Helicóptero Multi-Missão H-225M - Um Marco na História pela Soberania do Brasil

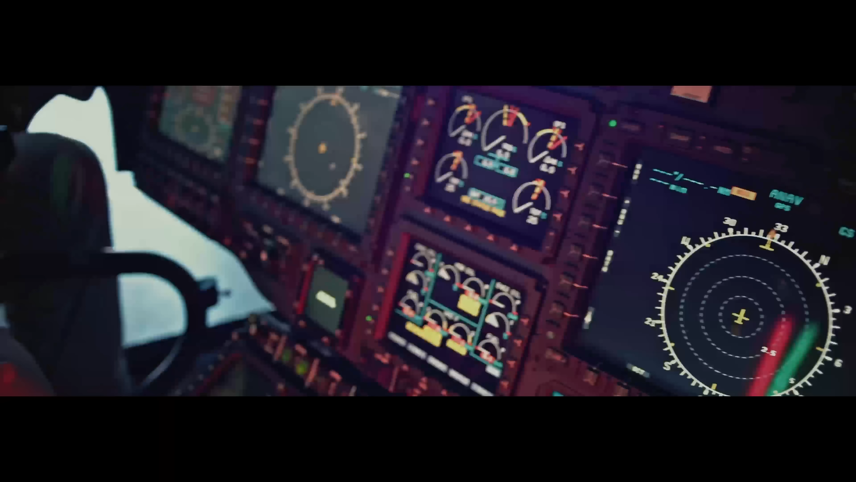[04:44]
responsável por fazer o comando e controle de todos os sistemas embarcados.
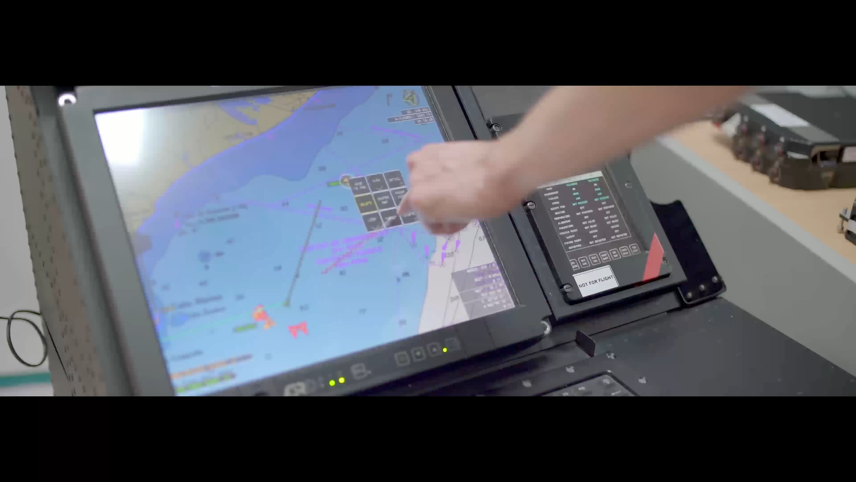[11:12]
sendo que o disparo final é realizado pelo piloto. A Atec, mais uma vez,